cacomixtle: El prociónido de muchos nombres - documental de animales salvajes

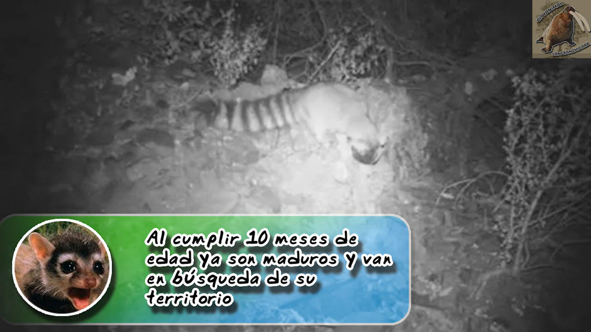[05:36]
en estado silvestre llegan un promedio de vida de 7 años,
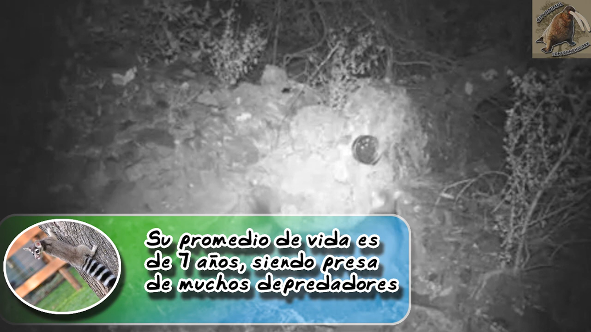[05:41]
llegando a ser víctima de muchos depredadores como coyotes, linces o mapaches, pero uno que los llega a cazar con singular éxito son el gran búho cornudo,
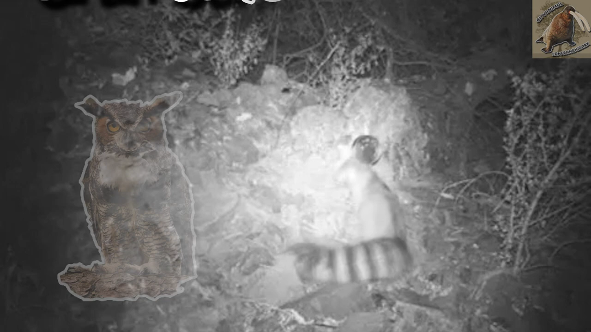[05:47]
ya que en las noches dominan los parajes que llegan a deambular,